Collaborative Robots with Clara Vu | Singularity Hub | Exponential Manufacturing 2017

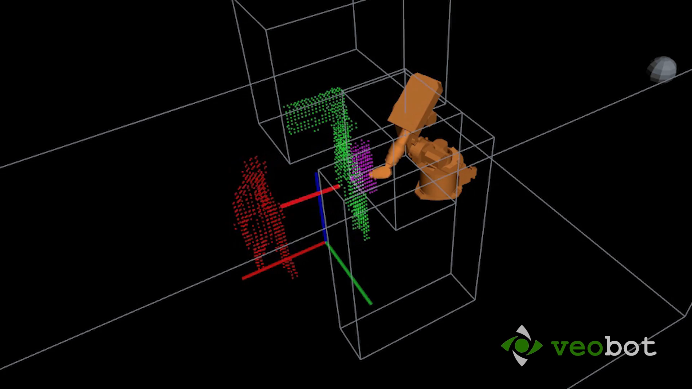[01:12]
see what's around the robot, reason about it, and then control the robot so that the robot can interact safely with people.
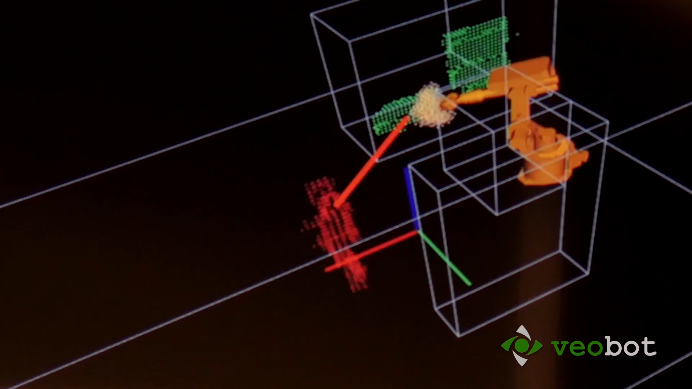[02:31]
And then our software puts all of that data together with 3D computer vision algorithms to really understand,
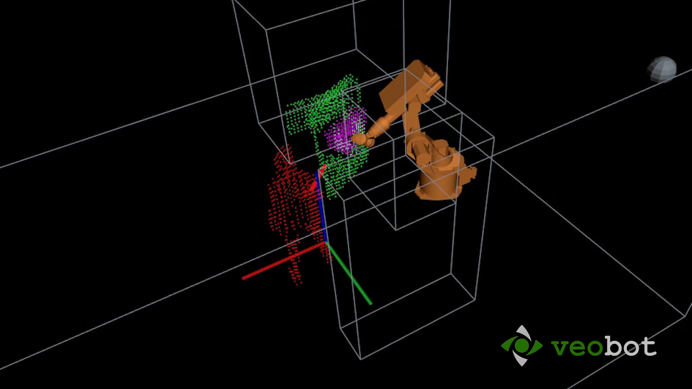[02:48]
That is a human that the robot needs to not interact with. Don't touch. And this is where the robot is with relation to those things.